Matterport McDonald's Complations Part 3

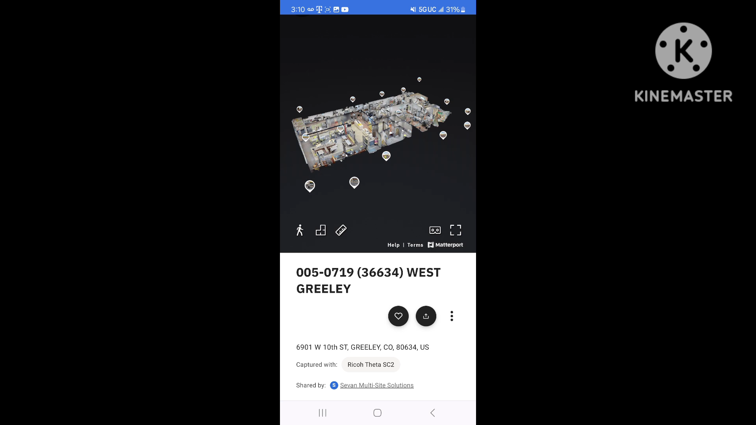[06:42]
Oh, this McDonald's in Greeley, Colorado has a smart dry.